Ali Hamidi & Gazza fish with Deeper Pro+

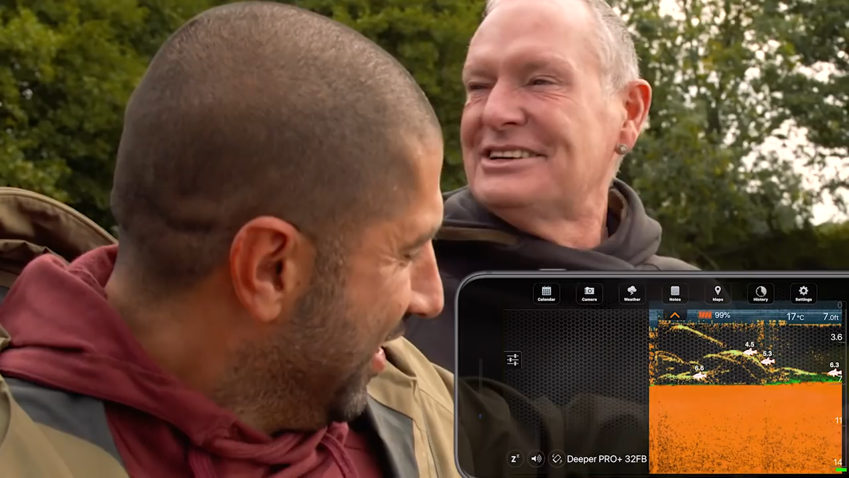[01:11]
On screen: depth 7.0 ft, water 17°C
Shit, look at this, please. Wow, look at that one.
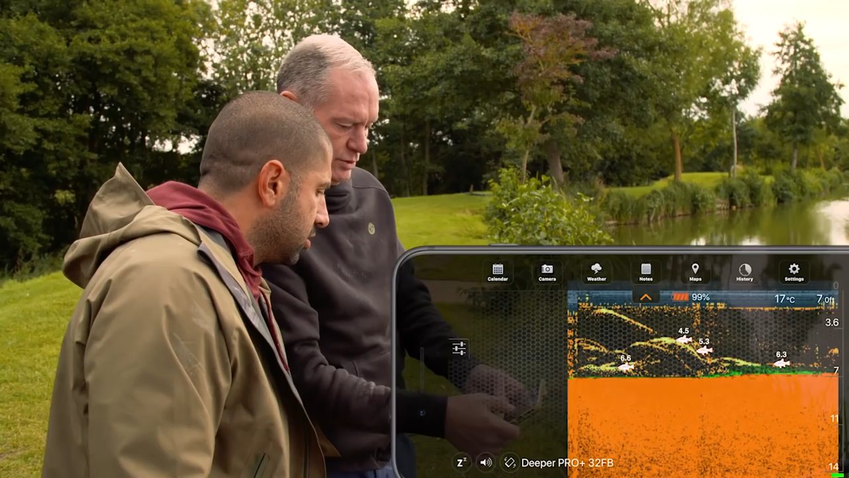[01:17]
On screen: water 17°C
That's a bigger one. That's a bigger one, yeah. That's a carp, mate.